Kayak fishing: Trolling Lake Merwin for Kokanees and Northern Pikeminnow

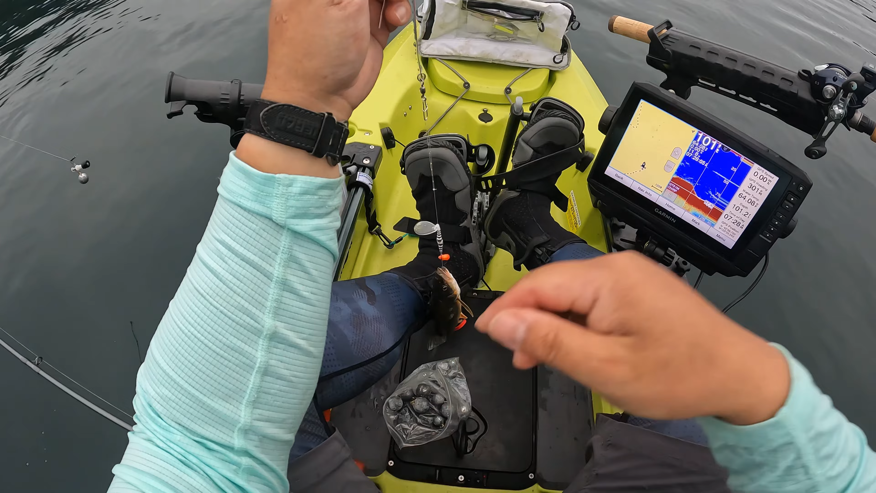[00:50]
We'll see what's going on, a bunch of Northern pike minnow from what I can see There we go, I think we got one